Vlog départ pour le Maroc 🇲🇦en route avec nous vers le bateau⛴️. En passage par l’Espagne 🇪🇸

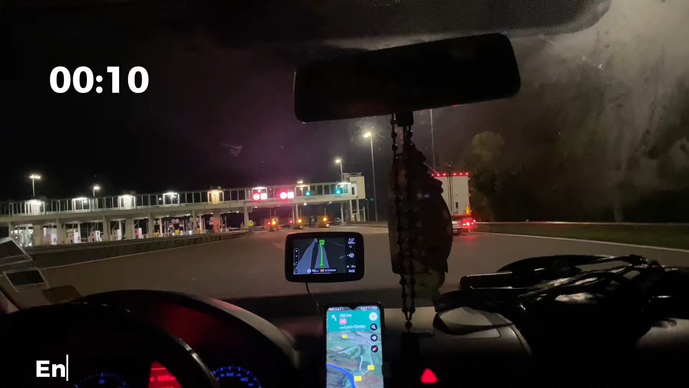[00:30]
A minuit 10, enfin le premier péage,
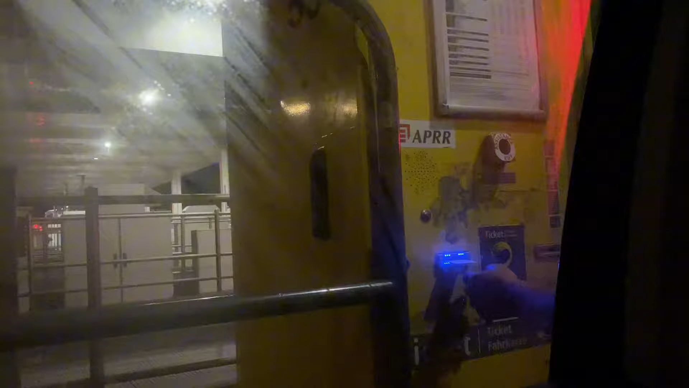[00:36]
c'était vraiment très très très fatigant mais bon on tient la route
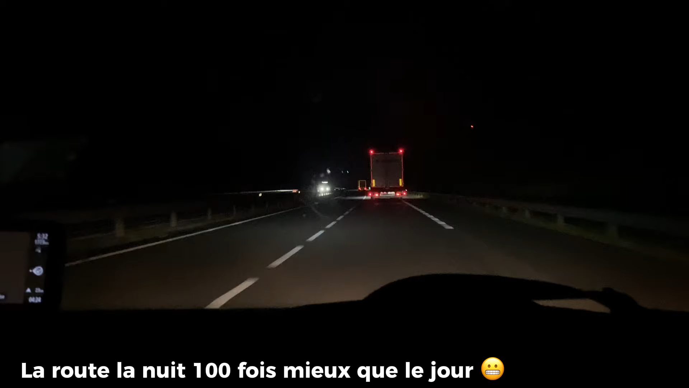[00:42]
La route la nuit je trouve qu'elle est 100 fois mieux que le matin parce que la nuit il n'y a pas beaucoup de gens, il n'y a pas de bouchons, après c'est mon avis
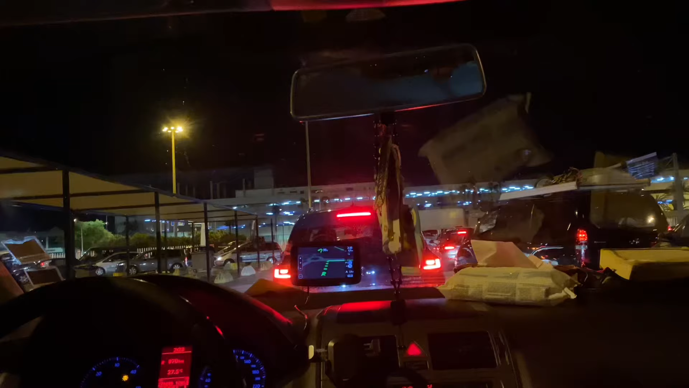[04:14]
il n'était pas très rempli D'habitude, tous les ans, il est rempli, il est bouchon, etc.
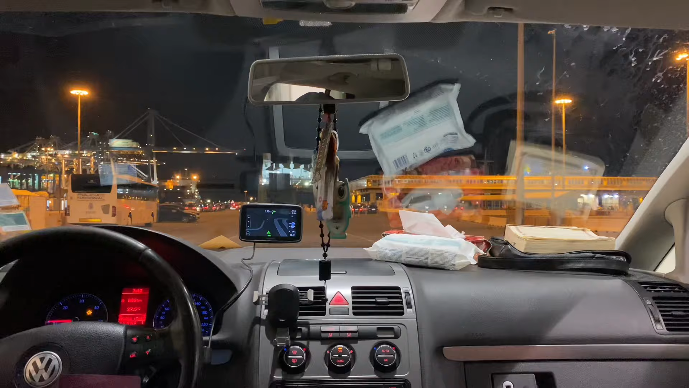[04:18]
C'était vraiment fluide quoi Voilà,